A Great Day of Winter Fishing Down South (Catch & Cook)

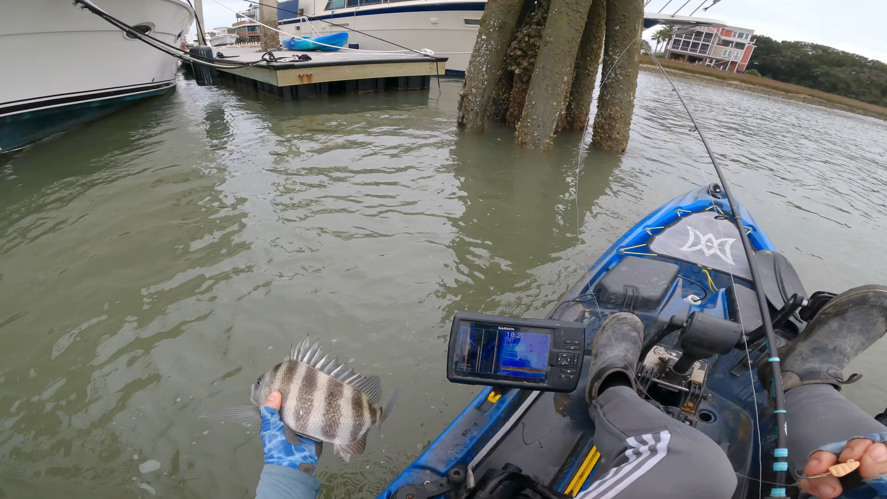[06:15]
Vastly different. I'm 18 feet. That last one was in about 3.5, 4 feet.
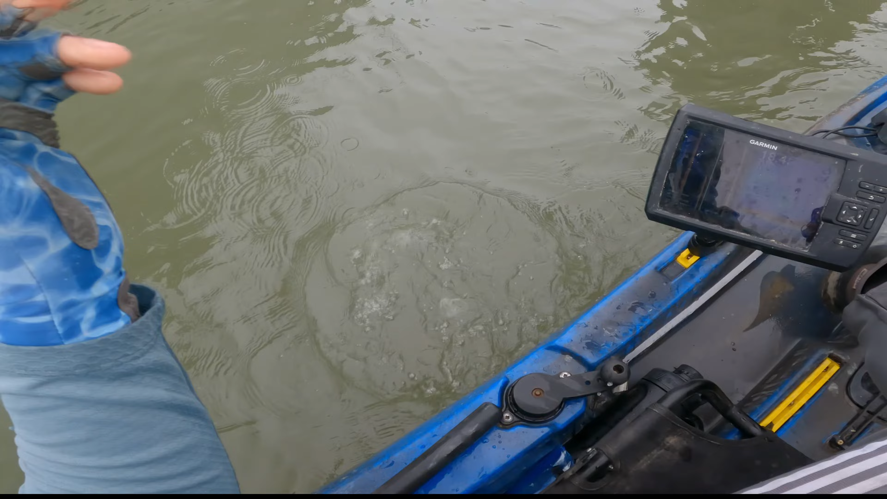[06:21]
This is only a half ounce jig, by the way, and I'm able to fish it so deep, even in pretty strong current right now, only because I'm fishing in the eddy,